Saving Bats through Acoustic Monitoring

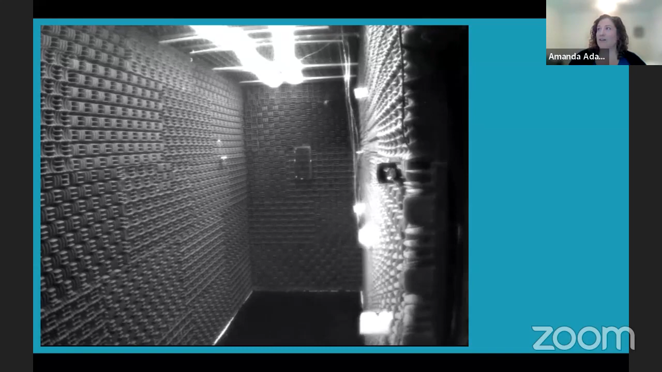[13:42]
So this is a really quick video of one of my trained bats flying in our flight room, and we have microphones there and video cameras to understand their echolocation as they're flying in different conditions.